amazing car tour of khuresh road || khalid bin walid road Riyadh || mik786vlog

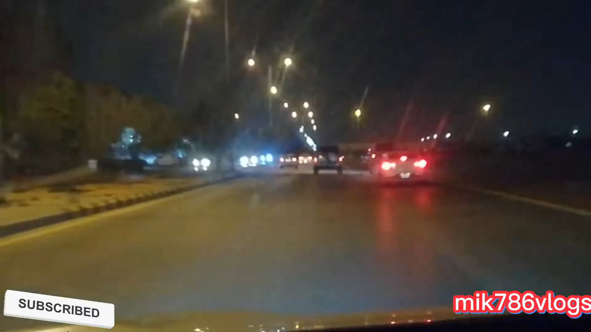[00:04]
आज मैं जा रहा हूं जरीर। तो ये सामने जो जा रहा है ये खुरैस रोड है।
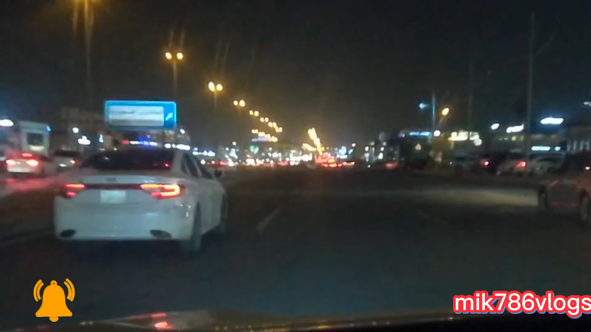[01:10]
इसके अंदर बोस्नी सारे ब्रांडेड हैं। इसके अंदर देखिए कितना ट्रैफिक है।